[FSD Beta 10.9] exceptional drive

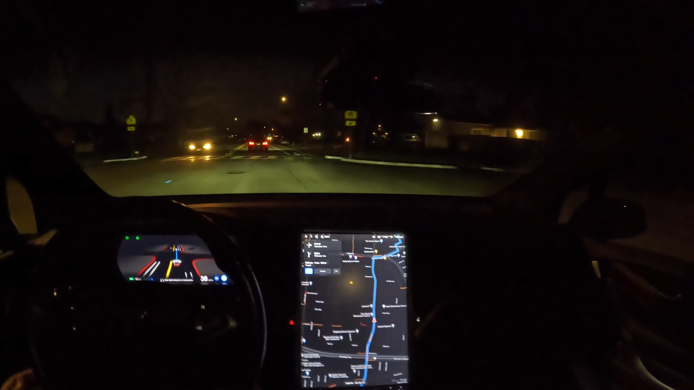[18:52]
so some of you that have been following me for a little bit of time know about this right turn, right? So it splits right here, this fork in the road. So hopefully it can get over.
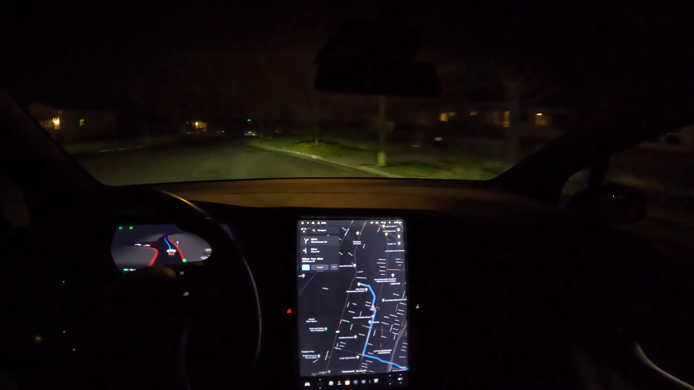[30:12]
All right, well, I'm just gonna kill it here, but good drive so far. No disengagements, handled pretty well.